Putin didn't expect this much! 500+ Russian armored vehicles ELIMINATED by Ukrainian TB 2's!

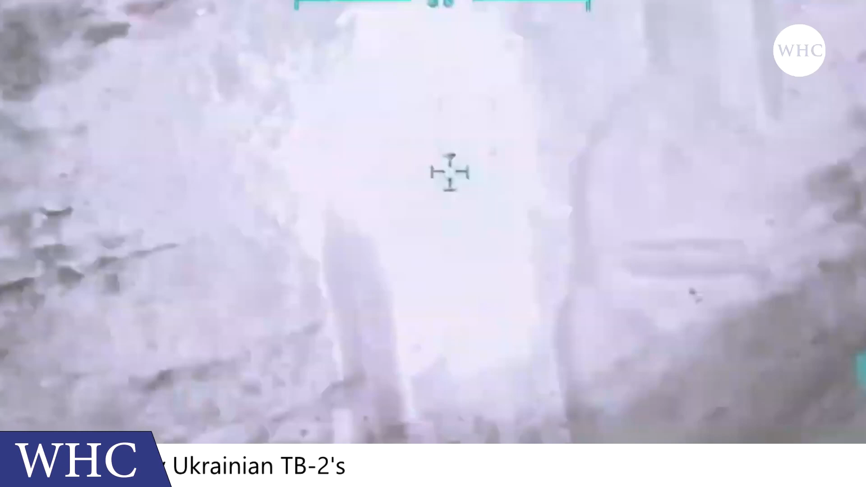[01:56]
The star of the Ukrainian skies Barakta TB2 first destroyed a Russian tank and it was claimed by Russia that it was a chance.
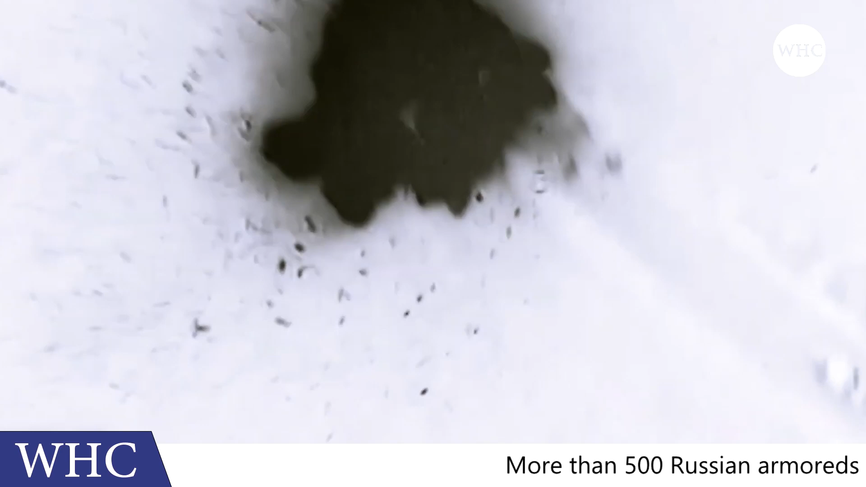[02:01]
This was followed by many tanks and armored vehicles destroyed by the TB2, but in the first days of the war,
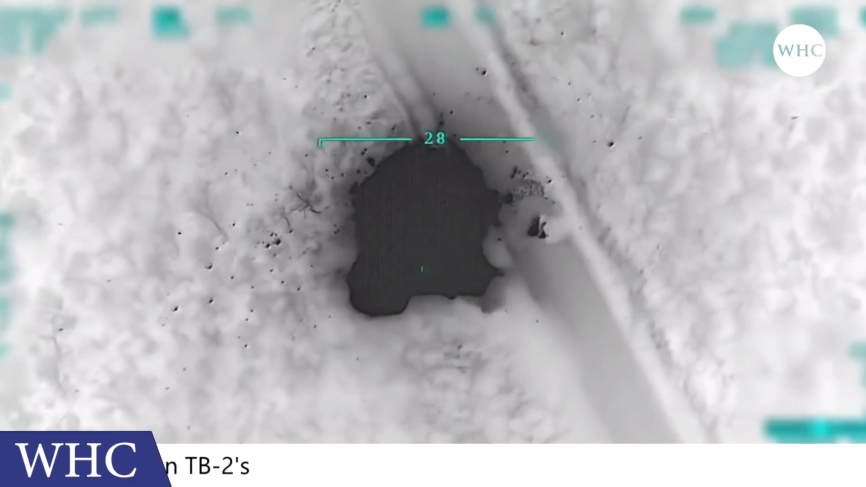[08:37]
Hundreds of Armenian armored vehicles supplied by Russia, giving Azerbaijan a decisive advantage in the war.